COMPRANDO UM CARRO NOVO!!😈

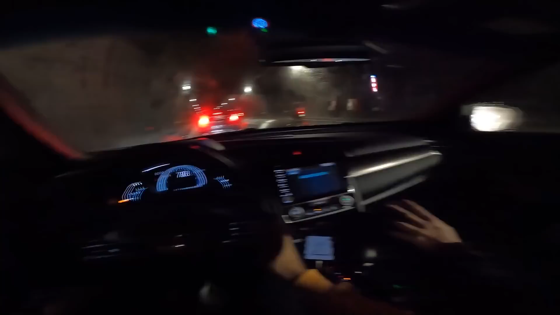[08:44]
Nem a pau. Tem alguém na frente dessa Sorento aí? Ah, tem. A Sorento? Não, é Sportage. Não, tem. Tem um na frente do outro, na frente do outro. Mas na frente desse Fusion aqui não tem ninguém. É só ele, mano. Só ele. Ele quer ser chato. Vamos empurrar ele.